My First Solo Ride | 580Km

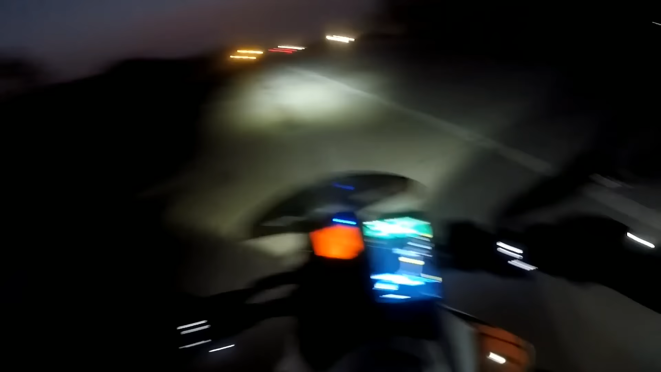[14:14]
अभी तक तो मैंने मेरी फॉग लाइट चालू ही नहीं करी है तो चालू कर दी जाए। नाइस यार अब आ रहा है मज़ा,
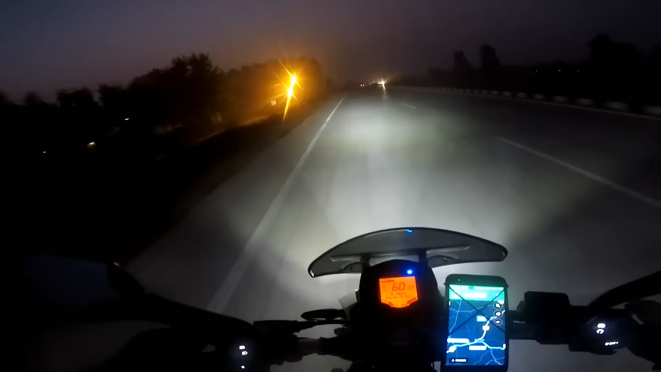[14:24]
क्या बात है पैसा वसूल। चलो चलते हैं अभी होटल ढूंढते हैं अच्छा सा।
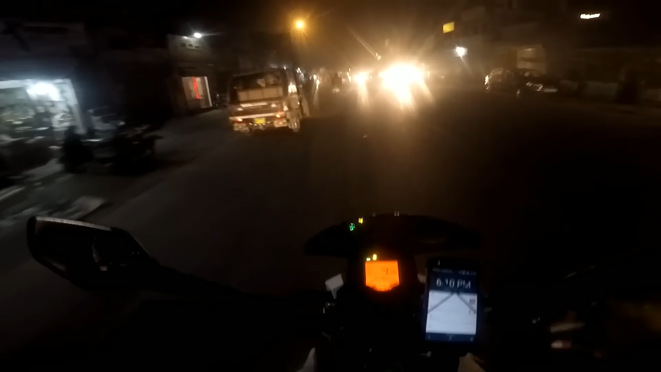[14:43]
तो अभी मैं रूपनगर के मार्केट में आ चुका हूँ,